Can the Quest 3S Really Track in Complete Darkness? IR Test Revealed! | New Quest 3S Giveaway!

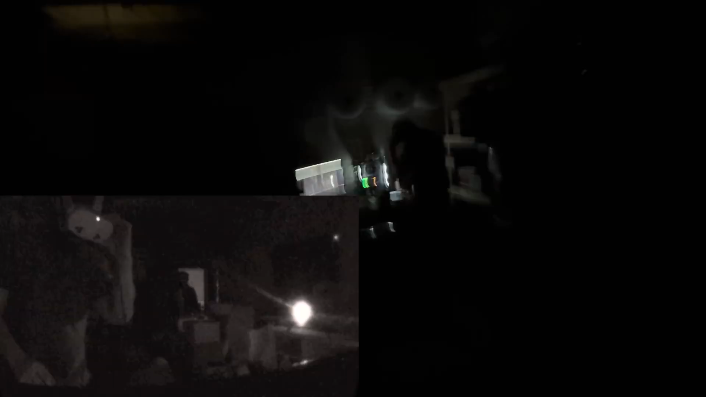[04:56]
See that little light right there?
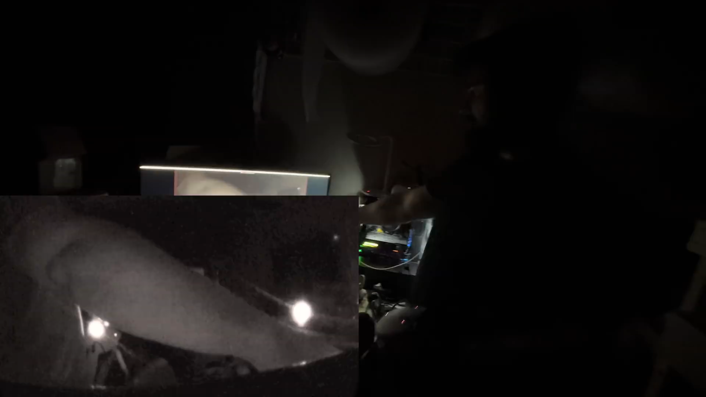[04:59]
Yes. On the screen? Yep. That's an HTC base station for the original HTC Vive.
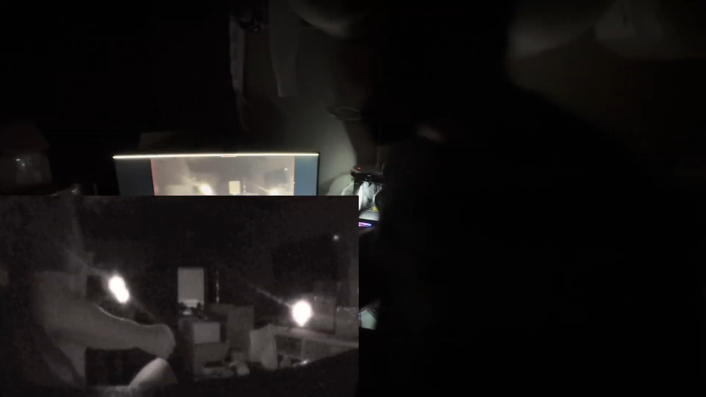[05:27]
And you can see exactly why... Let me turn the Quest 3 on.
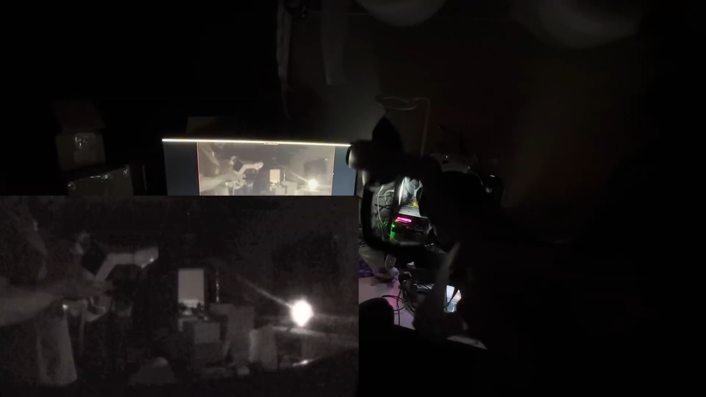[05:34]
Obviously the Quest 2 has no infrared capability.
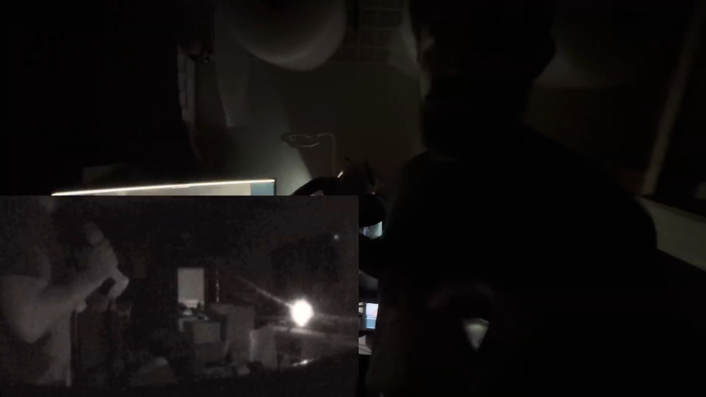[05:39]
Why is that? Well, just design limitations. They just didn't design it that way. But... But the Quest 3 doesn't have IR emitters either.
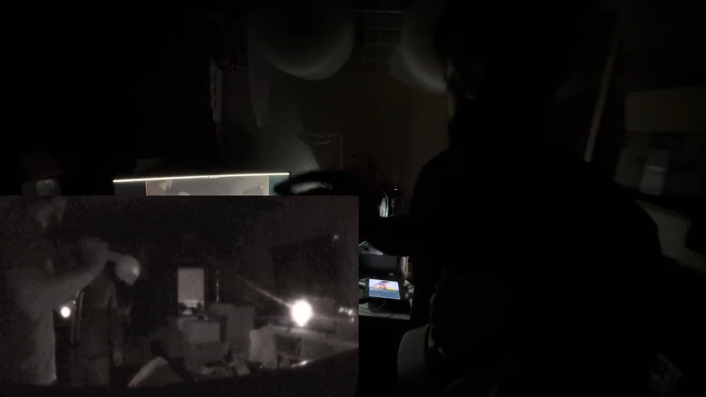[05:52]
It's got its depth sensor and it's got RGB pass-through and it's got the tracking cameras. But... You can see once this headset turns on...
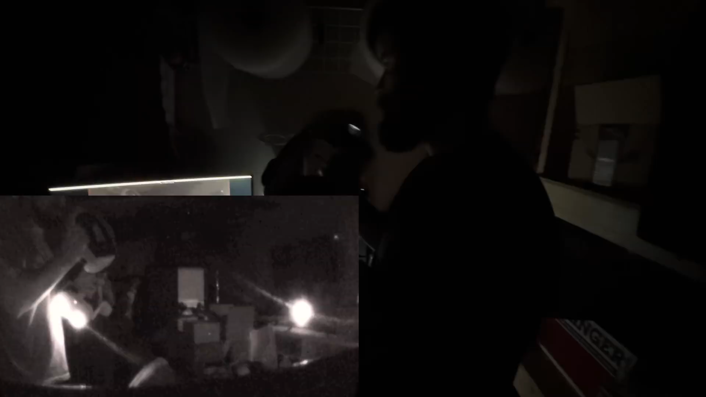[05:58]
It's got nothing. A little tiny light up at the front here. Oop. Here's my camera here.
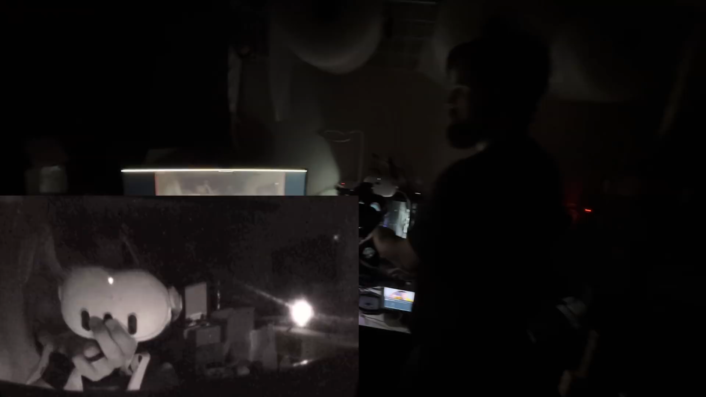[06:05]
A little tiny light up at the front here. That's all you get from the Quest 3. Nothing. But when you look at the Quest 3S... Look at how bright that is.
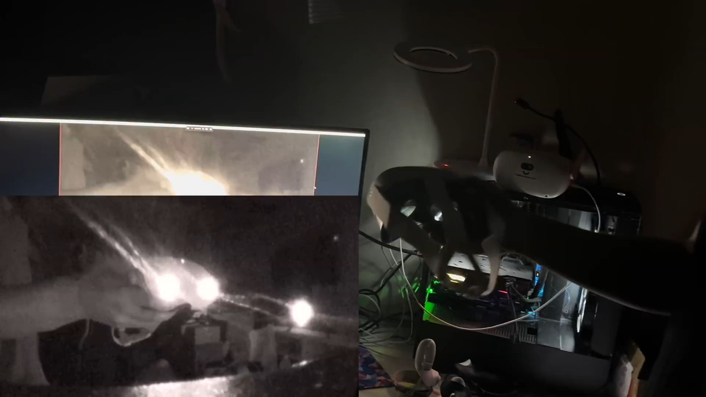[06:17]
So everything that you do in the darkness...
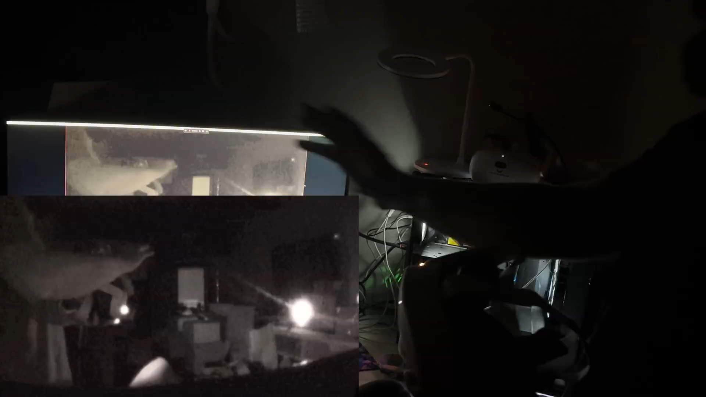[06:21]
Look at how well that lights my hand. Are you capturing this?
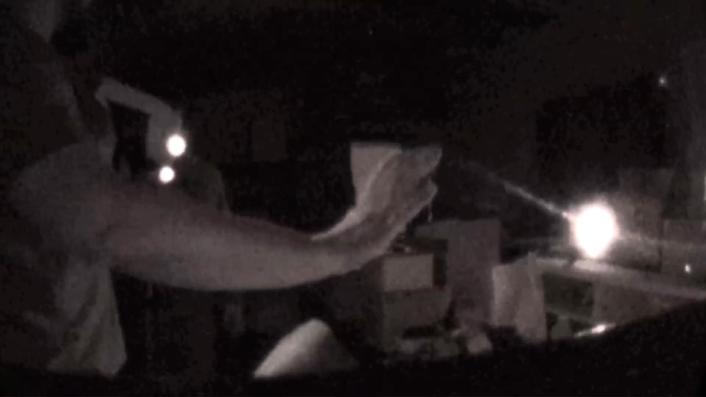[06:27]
I am. Yeah. So... That's wild. Right. So you play... Play with this on.
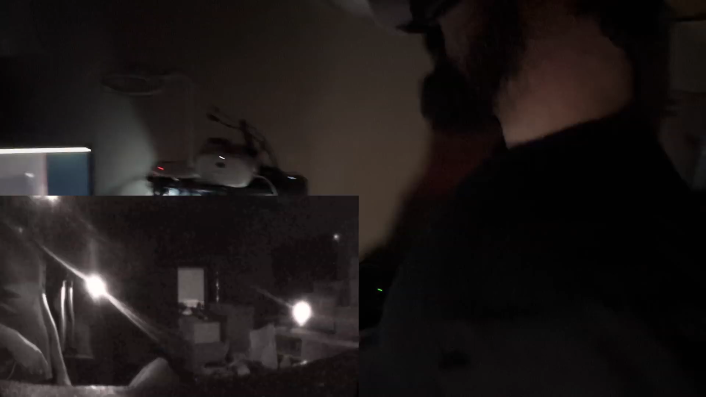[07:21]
And dive into incredible apps, games, and more. I know I am. Ugh.
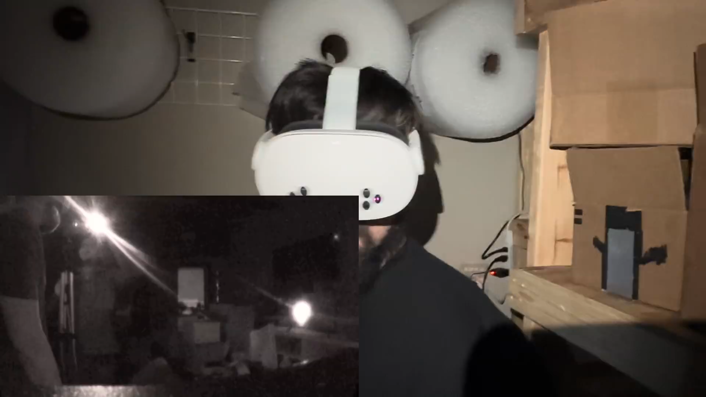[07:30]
Well, I can see your light. Are you holding up a light? Yeah, I am.
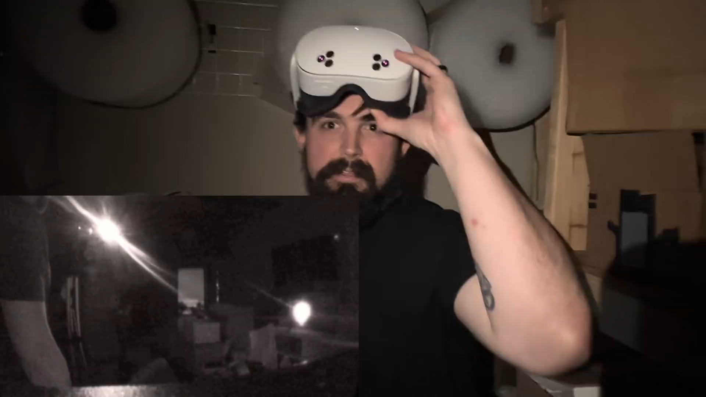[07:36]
Oh, okay. Yeah. I was like, I can see your light really well. That's bright.
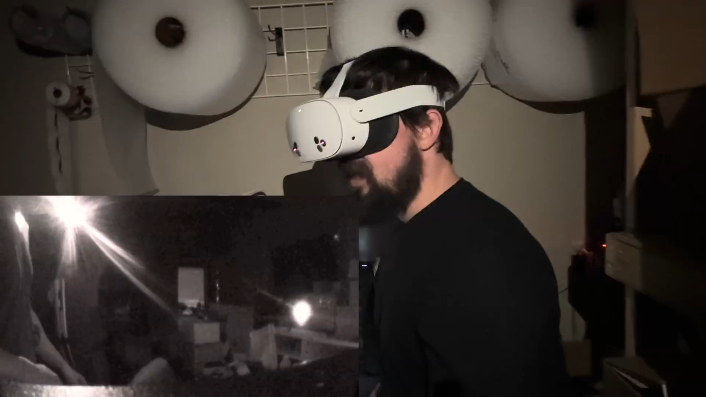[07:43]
I can see. Oh, I'm excited. Oh, that's so cool. Okay. Hold on. Okay. So like, I can see your light really well. Yeah. I can...
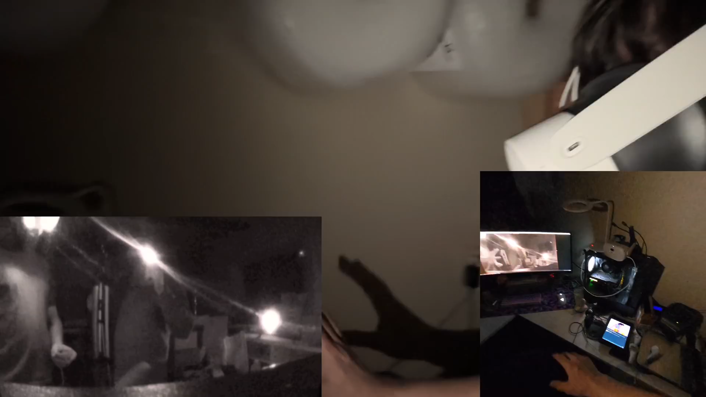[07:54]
There's some ambient light here. Turn this off. Oop. Turn that off.
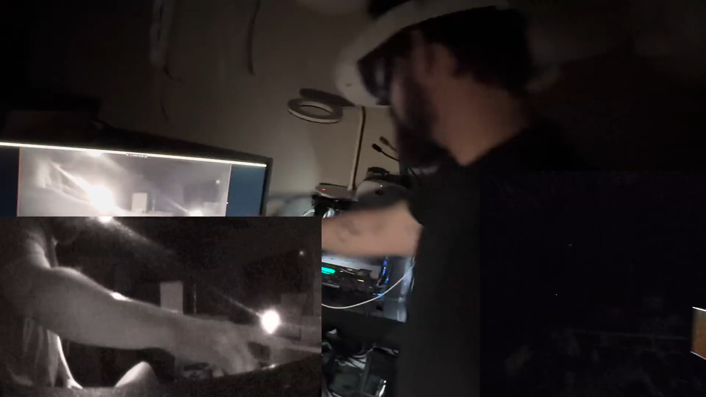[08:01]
But like, this over here. Okay. So it's tracking both my hands now.